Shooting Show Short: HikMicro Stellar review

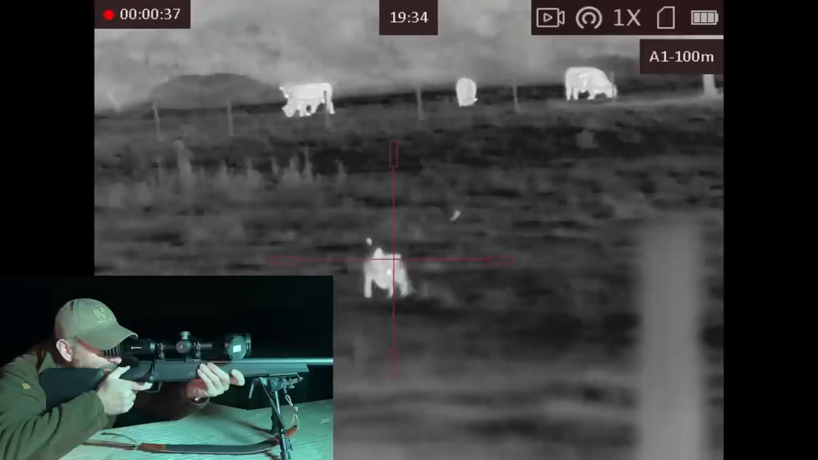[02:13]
But a good loud shout as soon as it was clear of the cows made sure it stopped in a safe place.
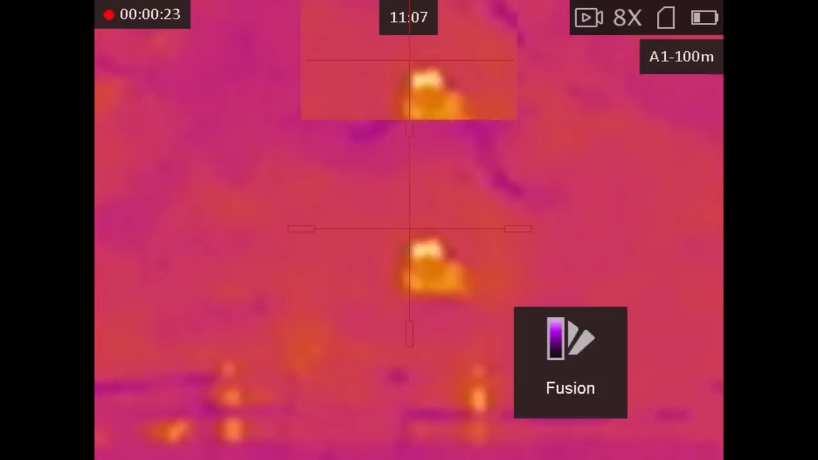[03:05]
There's a rubber bellows eye cup on the back of the scope to seal out all extraneous light.
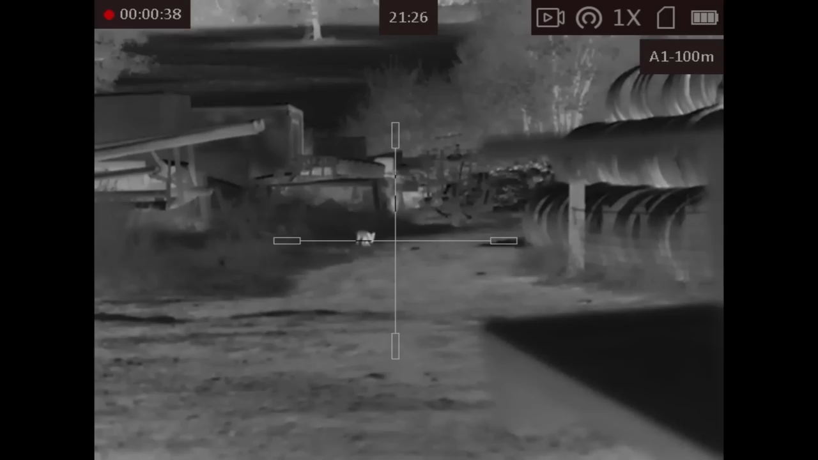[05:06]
This Fox was sauntering through the farmyard when I was actually doing some pest control one night with the air rifle.
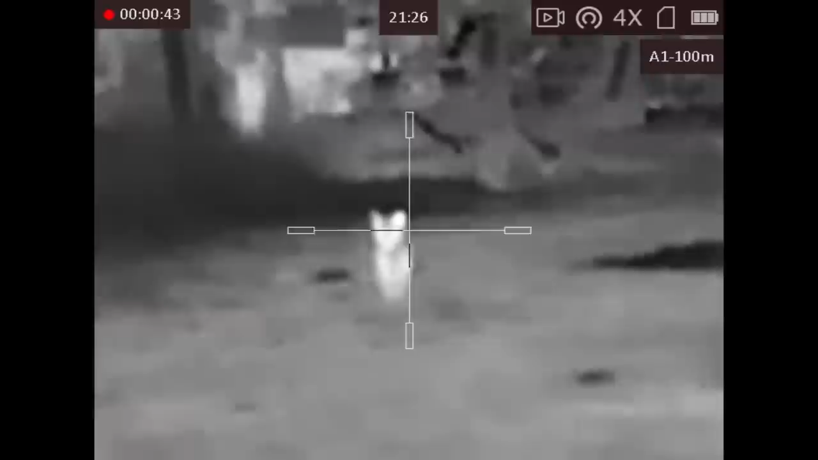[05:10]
It was great to get one in so close and video it with such detail.
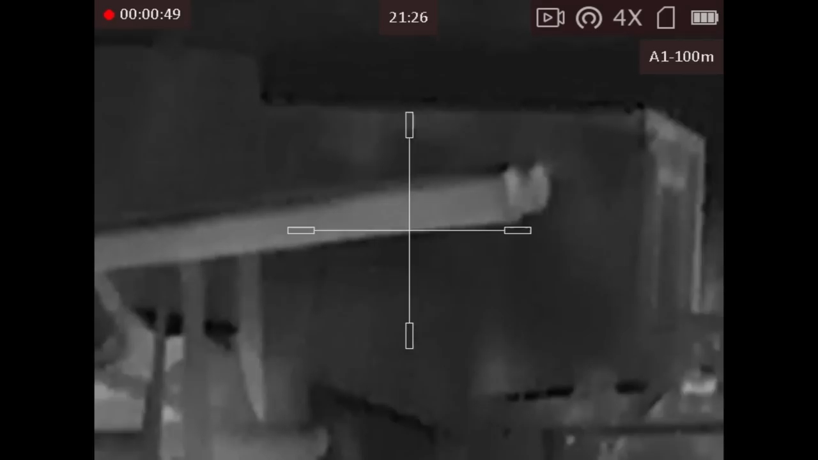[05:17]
The sensor resolution is 640 by 512 pixels and there's a 12 micron pixel pitch.
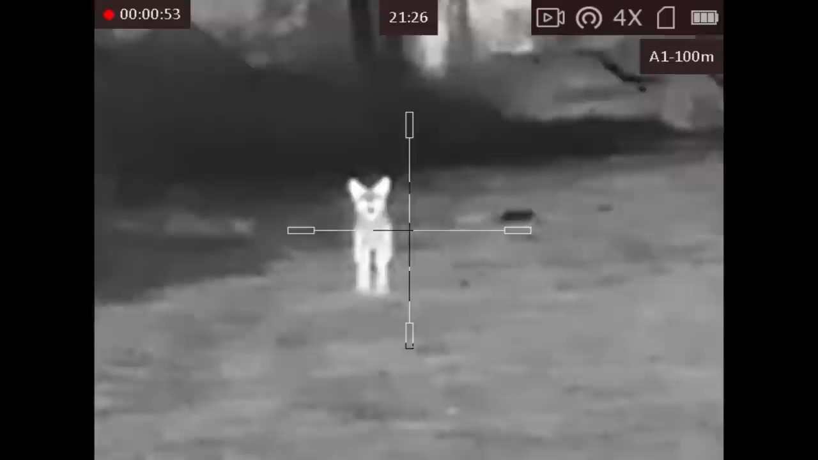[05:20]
Refresh rate is 50 hertz so you get smooth image without latency.
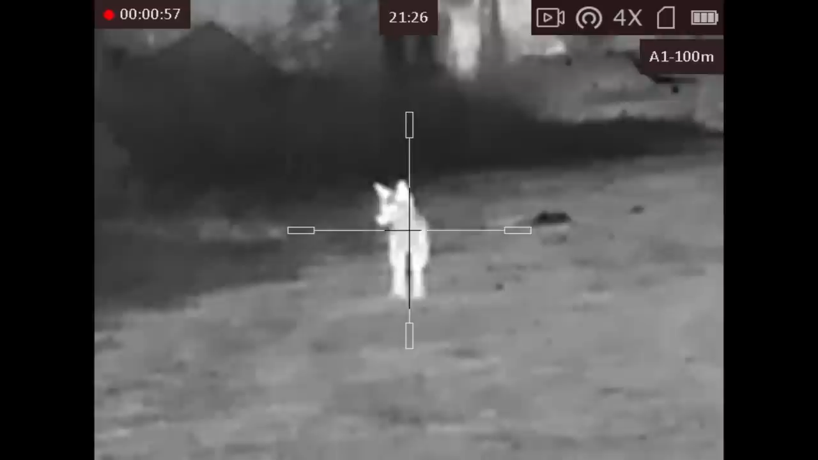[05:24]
The net D effect is less than 35mK sensitivity.
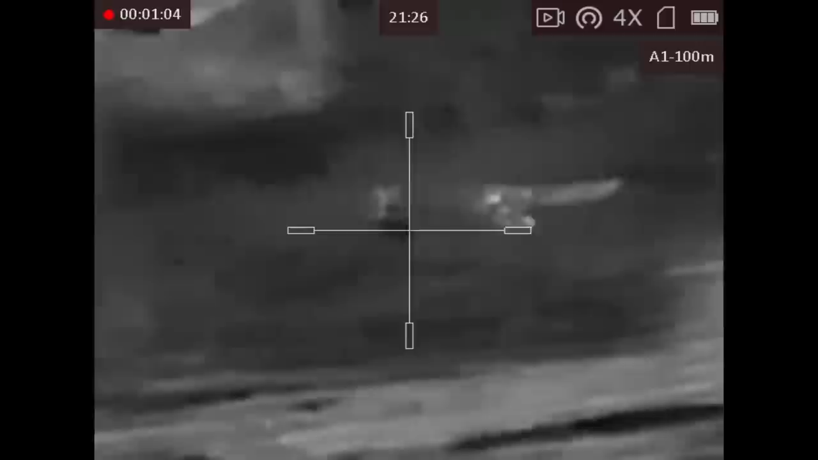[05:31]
The 50mm objective lens is f1.0 and optical magnification is 2.3 times.
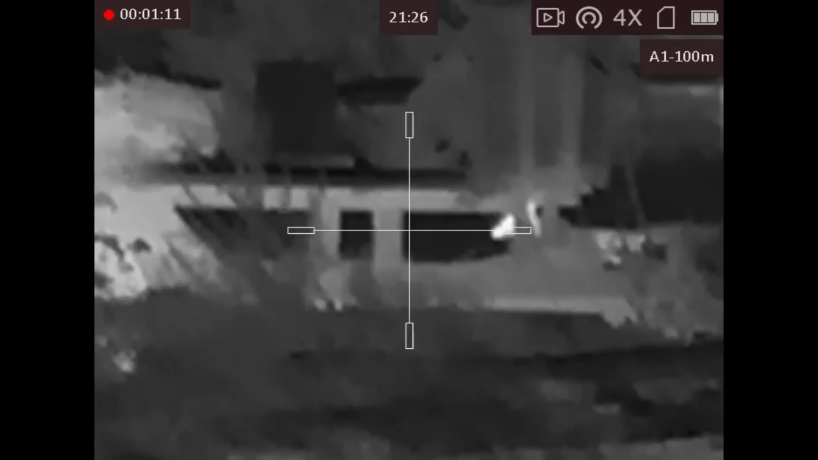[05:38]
You can then digitally boost the magnification either 1, 2, 4 or 8 times within the scope using the left side wheel which is fast and easy to control.
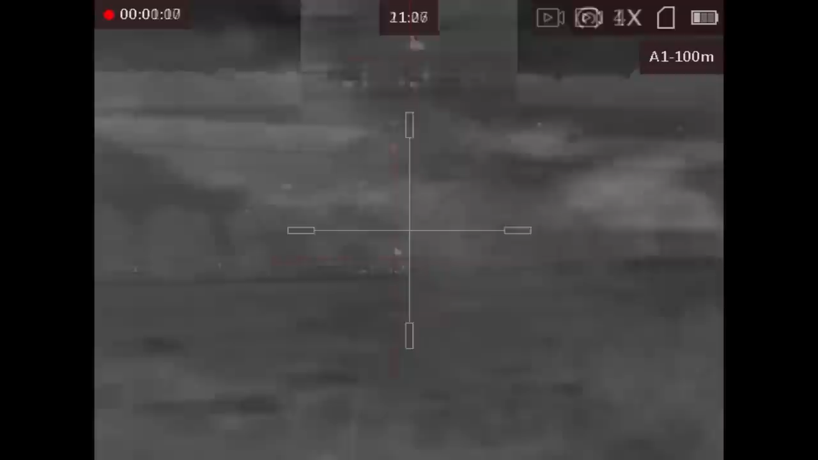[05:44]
Picture in picture is also available but I tend not to use it because I found the left side wheel so quick and intuitive to use. The lateral field of view is 8.8 degrees and vertically it's 7.03 degrees. The internal display is a 9.9mm organic LED with 1024x768 pixel resolution.
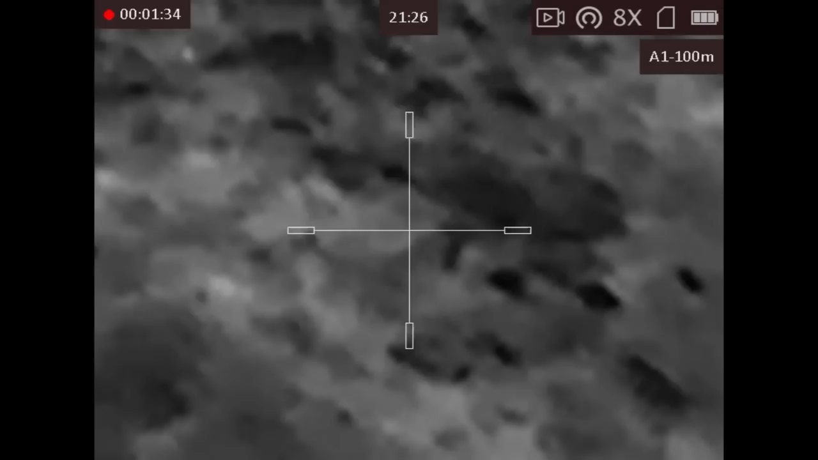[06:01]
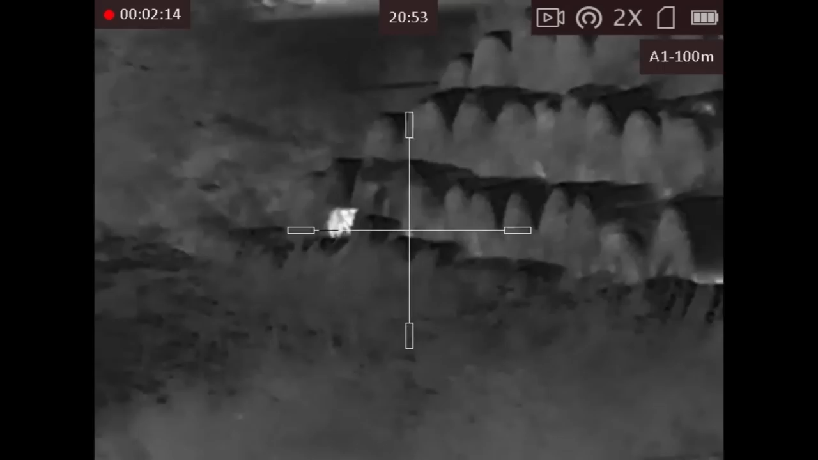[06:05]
There are five reticle shape options and any can be displayed in white, green or red.
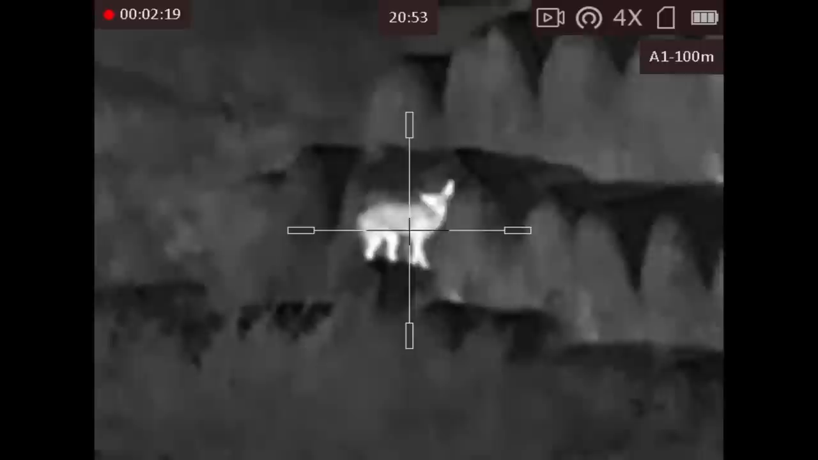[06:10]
The HIT website actually carries very comprehensive instructions about the resolution of the reticle in terms of pixels, milliradians or minutes of angle. That can make your aim off calculations far easier to organise.
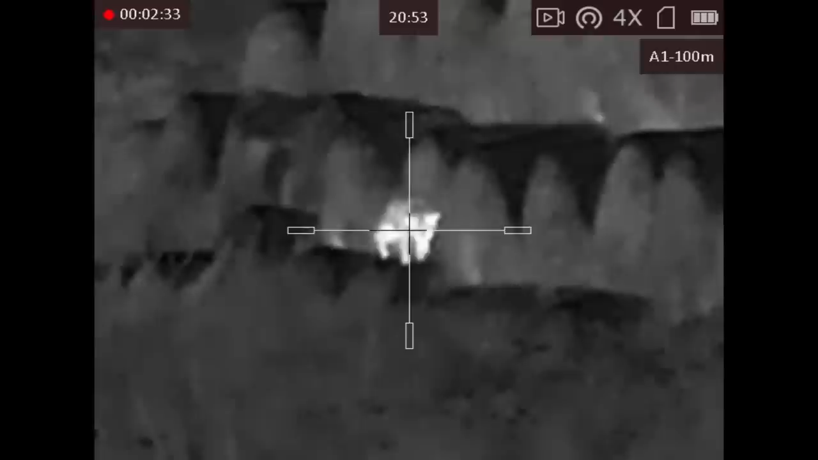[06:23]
Video and stills recording is available from the same easy to access button on top of the eyepiece.
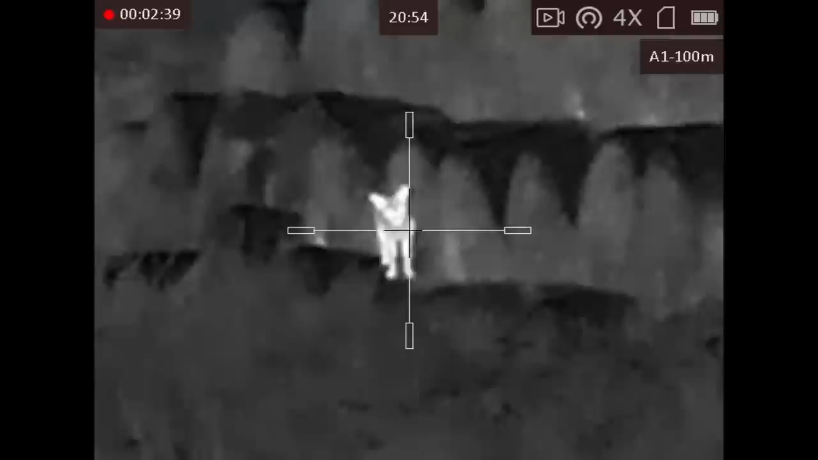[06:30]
You can also set it up to activate through recoil. The 64GB of internal storage for stills and video and a USB-C cable is supplied for both charging and data withdrawal.
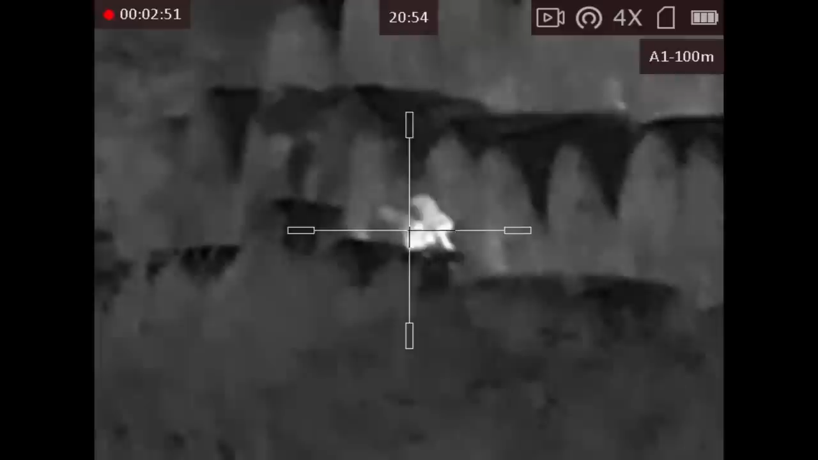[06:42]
A hot tracking function is available and you can also send the image via WiFi to a smartphone or tablet.